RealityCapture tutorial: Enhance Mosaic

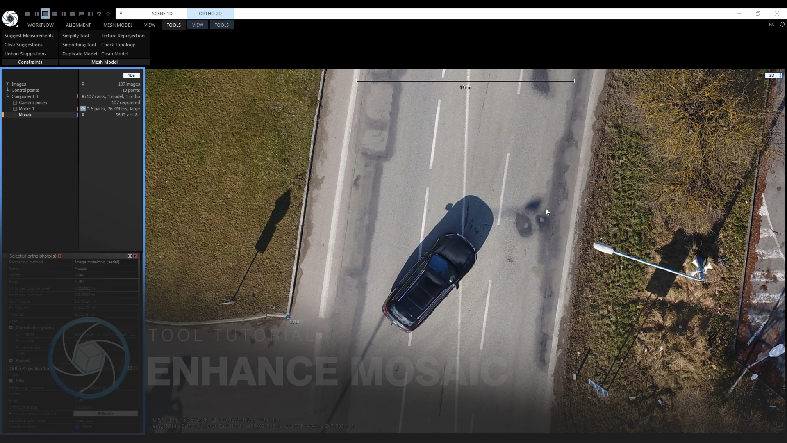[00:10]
It is a road mapping project and we'll remove this car from the ortho mosaic because we do not want any cars present. To activate the tool we need to select this 2D view with the ortho projection, go to the tools tab and here we have enhanced mosaic. It works similarly as the volume and surface measurements.
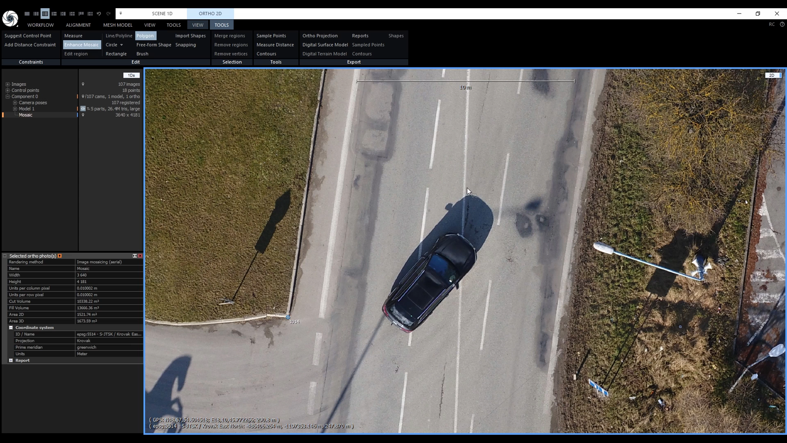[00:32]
First we'll draw a polygon around the car and its shadow. After the polygon is closed the layout changed and a new special 2D scene view opened which is associated with the region.